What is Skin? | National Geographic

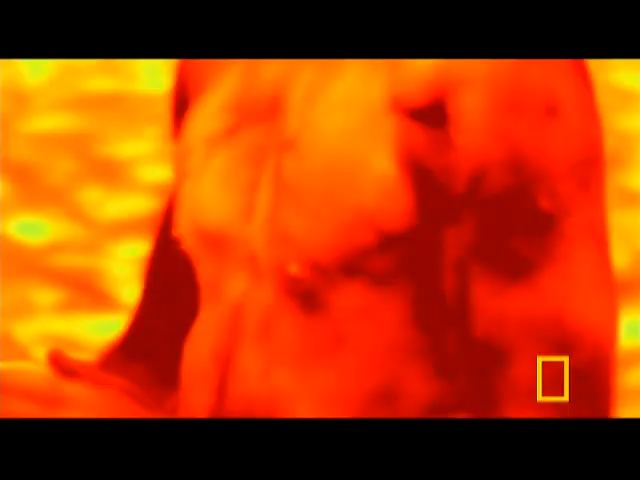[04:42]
Through a special camera that images heat, not light, we can see this air conditioning system at work.
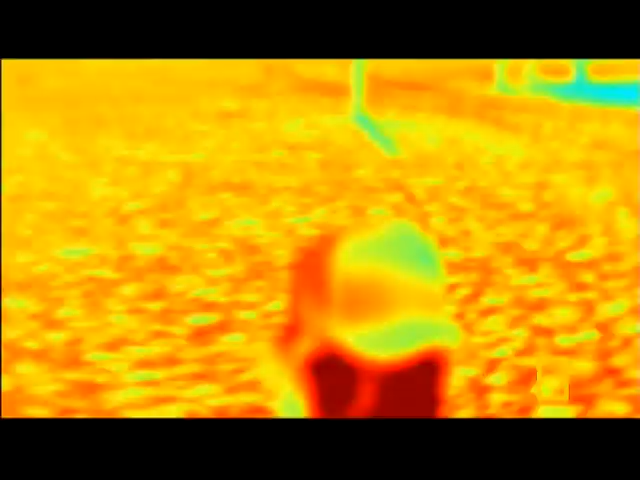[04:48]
The hotter the body, the deeper the red.
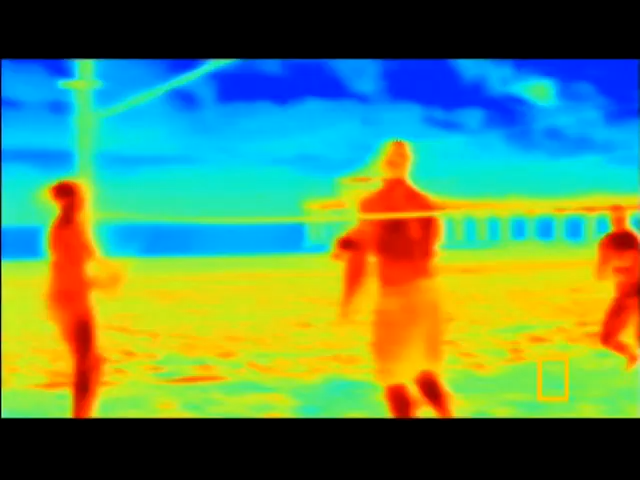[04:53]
No surprise, some of the warmest parts of our bodies,